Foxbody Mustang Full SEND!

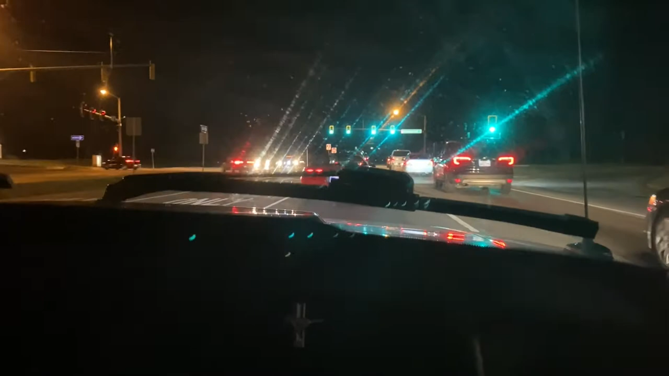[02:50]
oh that's not him i think he's back there behind us behind us so go go go go go so We'll be right back.
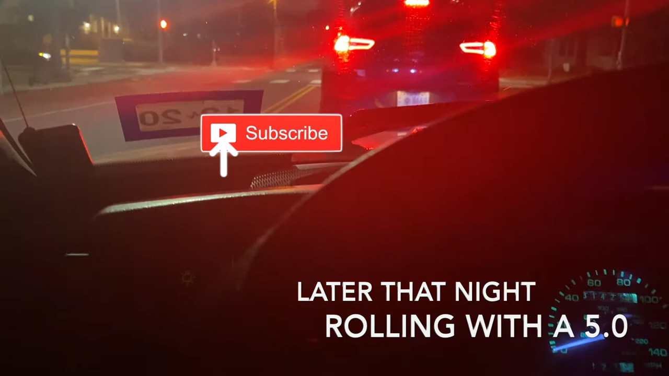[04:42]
Oh wait, that light just turned yellow.